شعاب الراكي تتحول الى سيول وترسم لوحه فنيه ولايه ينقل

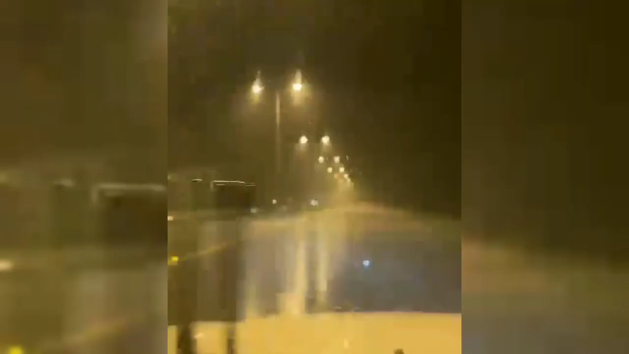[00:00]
السلام عليكم ورحمة الله. تعرضت ولاية ينقل لأمطار غزيرة ما تسببت في جريان السيول والأودية،